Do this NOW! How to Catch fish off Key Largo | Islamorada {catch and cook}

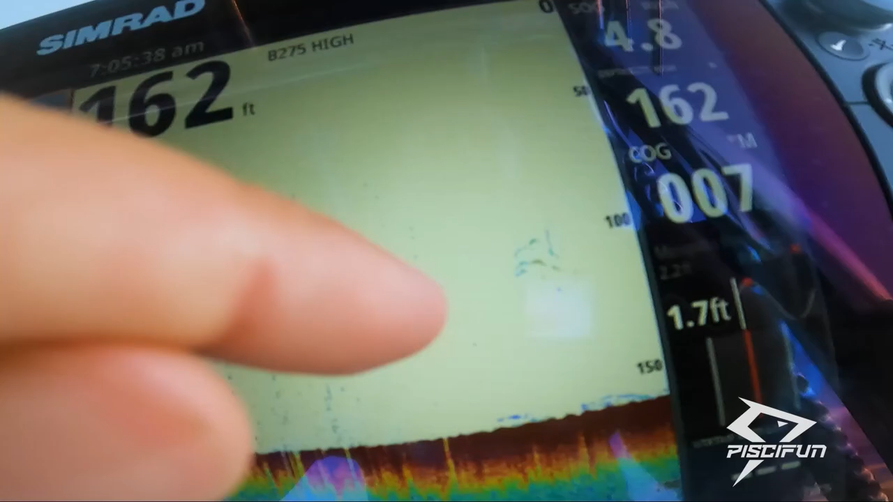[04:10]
On screen: depth 162 ft
yeah look at them there there's some fishies down there and a new juicy strip going out